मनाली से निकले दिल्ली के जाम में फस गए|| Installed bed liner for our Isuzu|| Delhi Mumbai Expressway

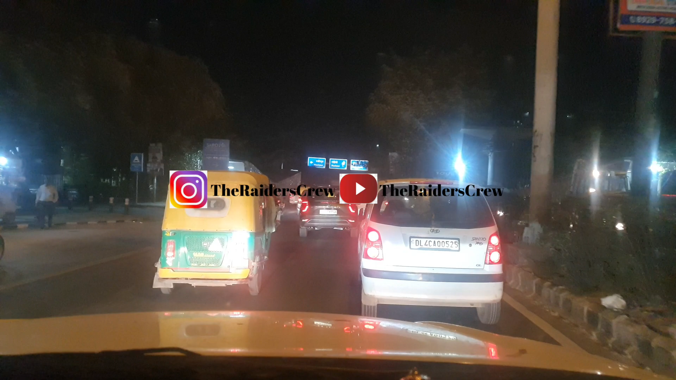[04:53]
हो गया और यह थोड़ा थोड़ा जाम भी मिलना शुरू हो गया जोली है चुट्टी है लेकिन फिर भी थोड़ी सी वीड़ तो है जस्टिफाइड वीड़ है दिली के हिसाब से तो बहुत ज्यादा नहीं है भाई पहुंच गए थे दिली परसों